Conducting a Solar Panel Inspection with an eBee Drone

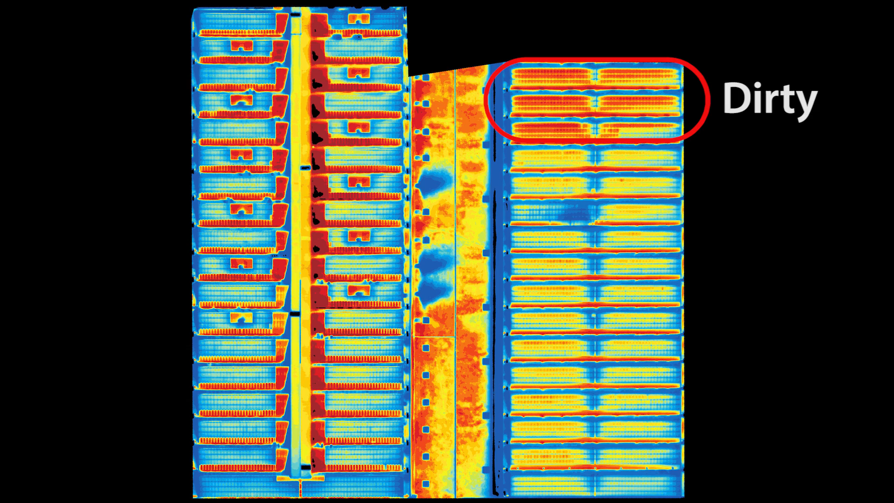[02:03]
On average, we can see in the thermal images approximately seven degrees, which is a significant amount. We also managed to identify the probable causes of the hot spots.
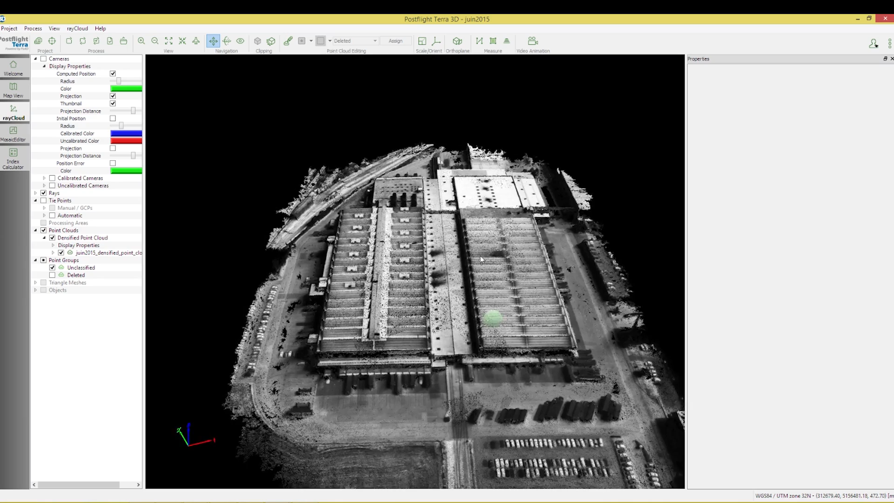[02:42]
What's really nice about the drones is that it gives a new set pair of eyes.
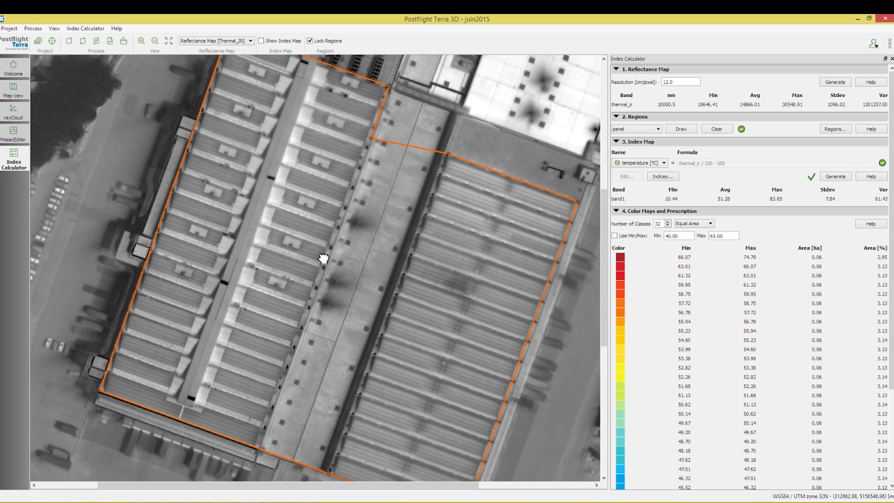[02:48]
I mean, it's thermal imaging, meaning that problems appear much more easily and in a larger scale, which kind of puts everything in retrospect compared to normal analysis or data crunching or other methods used. It's also an enormous gain of time.
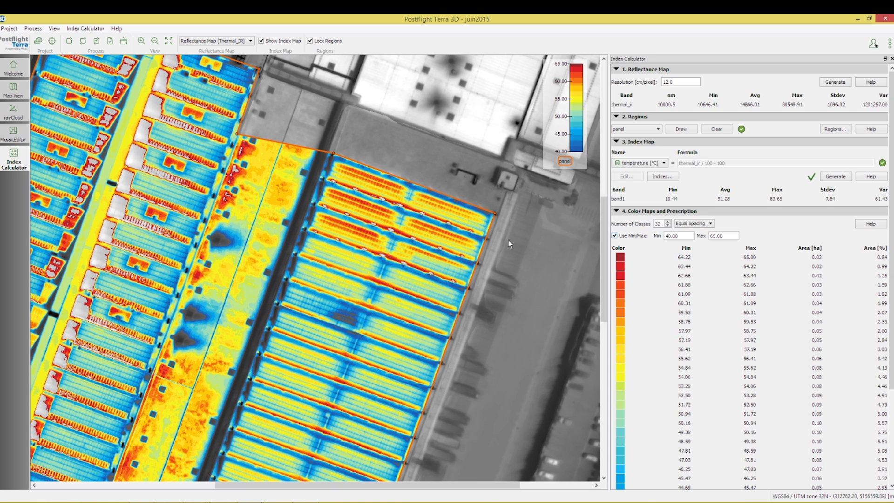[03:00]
If we need teams to go through the panels one by one, checking if everything is all right or taking pictures, it would take days.